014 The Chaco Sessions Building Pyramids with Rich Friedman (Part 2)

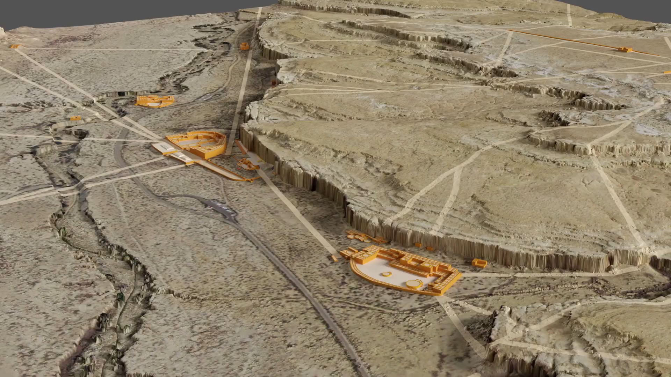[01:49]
off a little bit so we were able to get that later
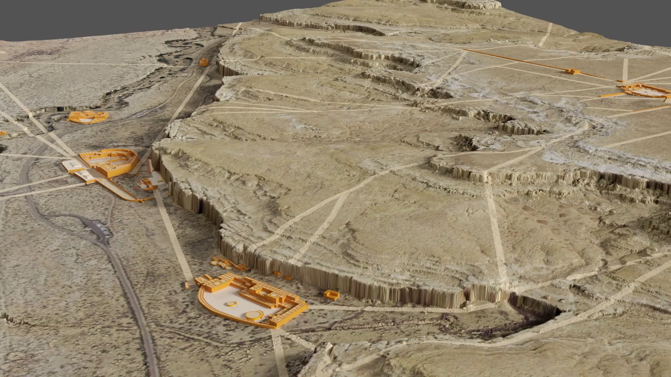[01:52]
but we did that um and then the stuff to this over here while we we remapped a bunch of things but the the big thing was the the the pyramids or the Knoll Pueblos